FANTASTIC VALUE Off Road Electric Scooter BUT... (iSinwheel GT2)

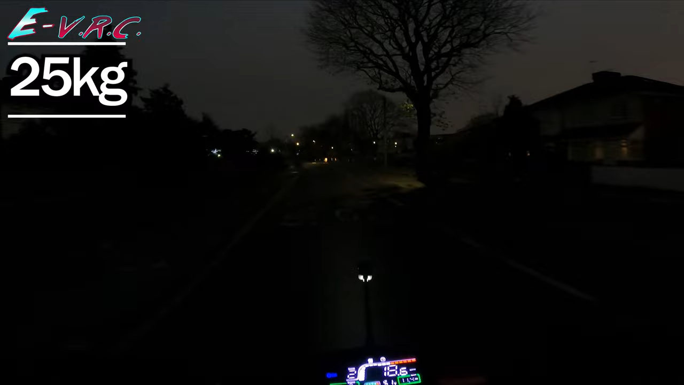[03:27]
I think it's got a 200 kilogram weight limit. Check this place out.
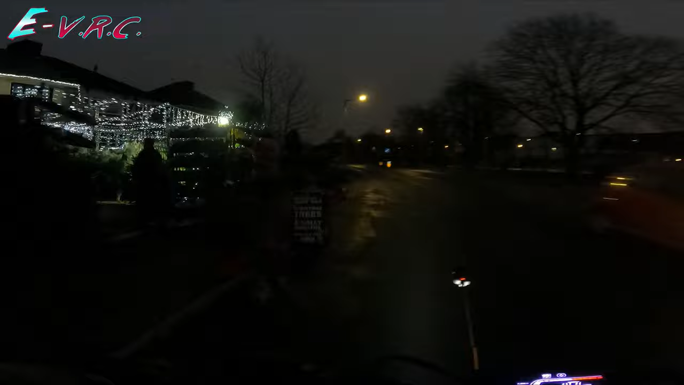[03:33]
That's cool. Oh, hello. Wait, wait, wait, wait, wait, wait. Oh, yeah. Oh, come on, come on, accelerate.
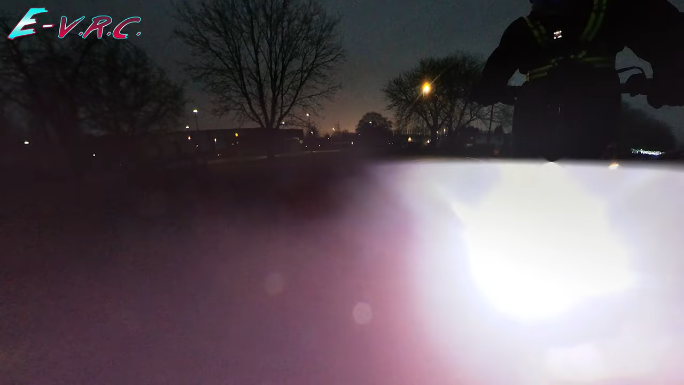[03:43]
Oh, what's happened here? That's not what I want to do.
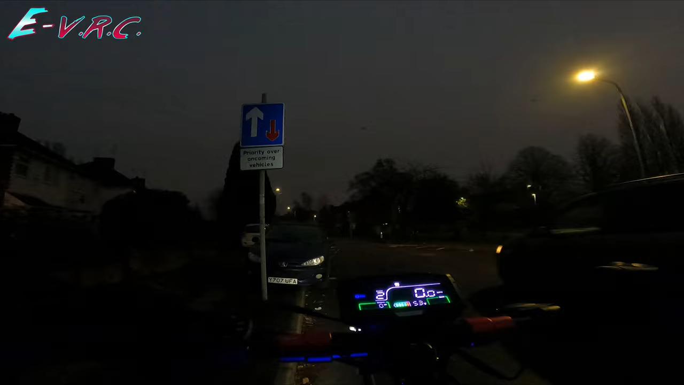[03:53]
Speed error. Let's turn this off. Oh, it's busted. That's not what I wanted to say. Let's head back.